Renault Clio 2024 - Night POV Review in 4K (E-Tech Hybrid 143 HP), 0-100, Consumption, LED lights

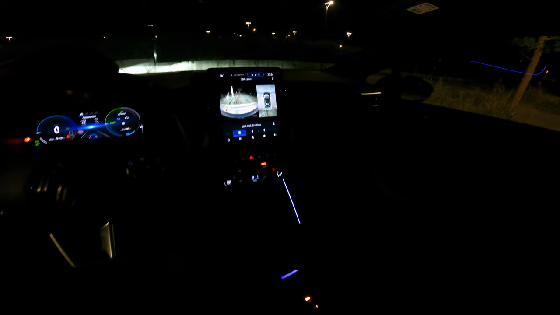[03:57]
have a good streetlights you can see how the cameras look you can switch to this one this one shows you
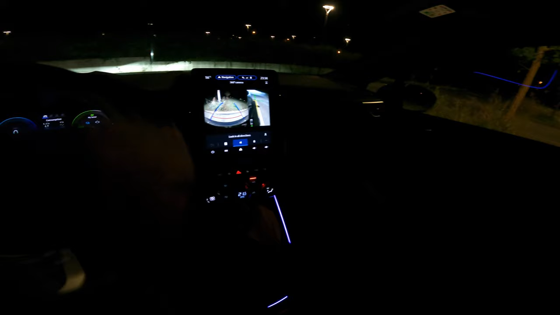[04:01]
the angle so very good for the purpose the cameras are not the sharpest resolution but they're decent for you know parking and helping you to park easier not to curb maybe your alley okay we are in
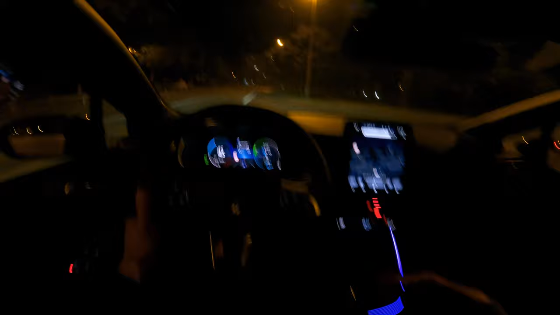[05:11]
but that's true but I realized that in Renault and I've also heard in Toyota hybrids this happens
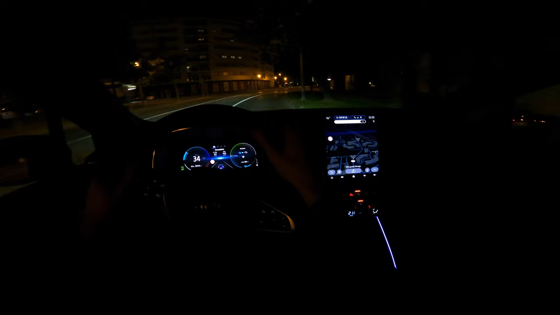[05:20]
as well that they are forcing in the B mode engine so the petrol engine is working and it's generating power to charge the battery but it's also like shifting into lower gears and staying in high revolutions so it's stressing the engine but it's not the problem with the engine it's just that the fact that it is running in high revolutions and spending more fuel so when I had the pre
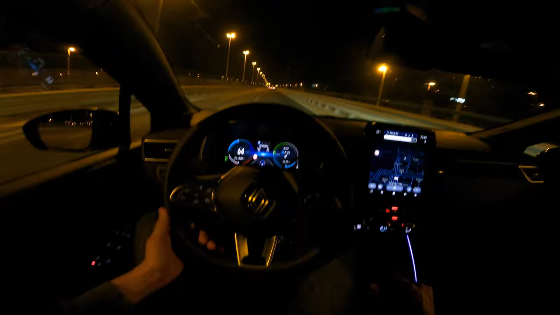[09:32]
the consumption was around six point seven or eight I've filmed some b-roll it was idling but you can see it's almost close to seven now I believe if you would keep driving an open road perhaps you would get five and maybe in the city six it really depends on your driving style now you can see here I'm driving and then when I let go car is charging it is recuperating and it's a good recuperation I'm not in B mode right actually
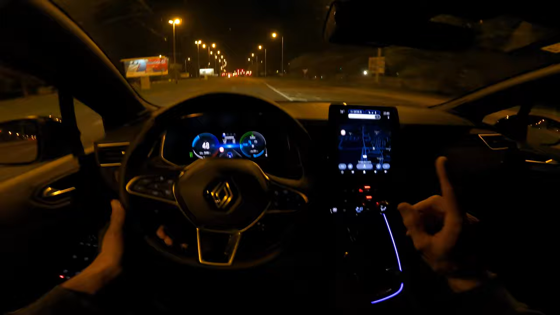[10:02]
no excuse me I am driving in the B I really didn't notice this time but I've not noticed because there is a full recuperation so you were supposed to use the B if you're going downhill but you can also you know if use it to if you want to just like slow down faster in D you can coast more and it's slight good recuperation I'm just gonna speed up and then let it do its thing again
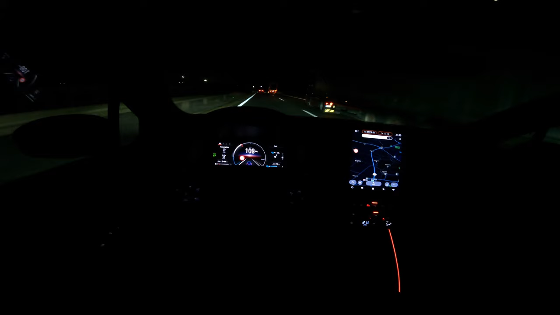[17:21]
in person the performance of the leds are amazing okay okay i'm gonna slow down a bit so you can hear the noise level at 100
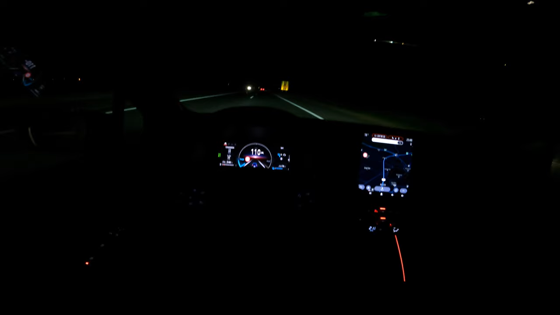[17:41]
like a rough patch and then a smooth one smooth one rough smooth one rough so okay i'm gonna floor it now ah still there's a turbo lag 120
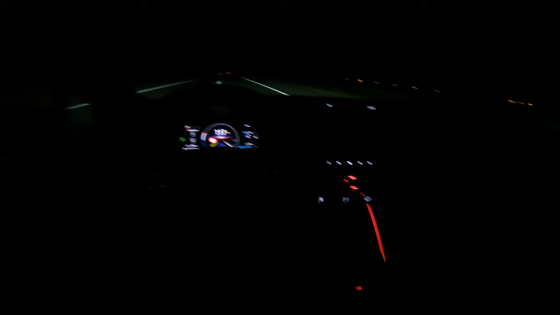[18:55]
tap on it comes back navigation is nice and big
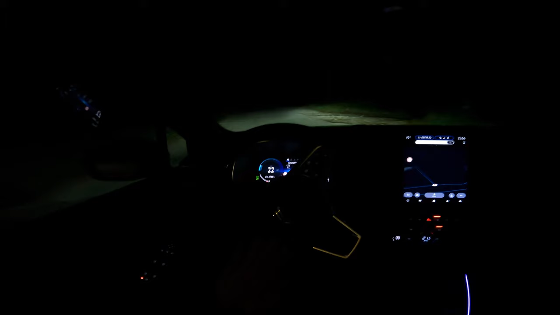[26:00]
okay there's a little uh mist here it's a gets foggy uh later because there's a river uh that passes through zagreb okay i think we can stop here and yeah let's do a little camera test so long beam wow there's a tree there okay needs to be trimmed um and i'm gonna switch to the iphone because the gopro has a really bad center so it's like small it doesn't let a lot of light inside so you can't really see
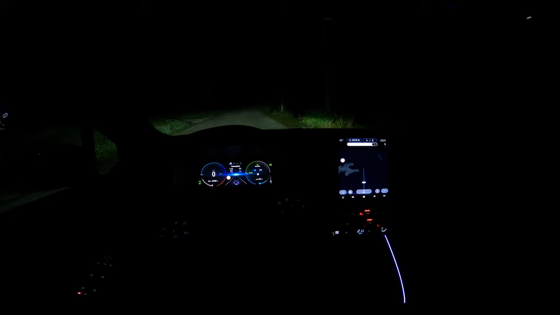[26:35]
the greatest picture but the iphone should give you more realistic uh picture so this is the iphone camera normal beam and then a long beam i think wow
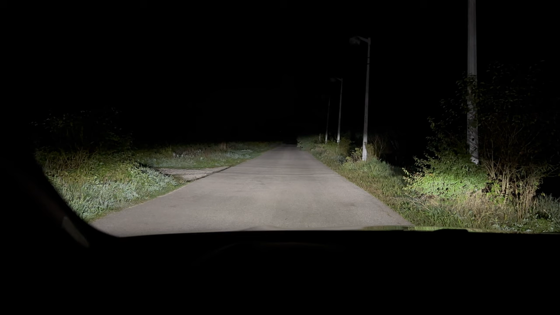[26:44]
it seems better than the previous model but i can't really tell you'll have to watch the both videos and then compare it now regarding these speed limits i suppose these are supposed to be gps because there's no sign here but i know for the fact that the other cars show like maybe 50 60 here and then this one shows 90.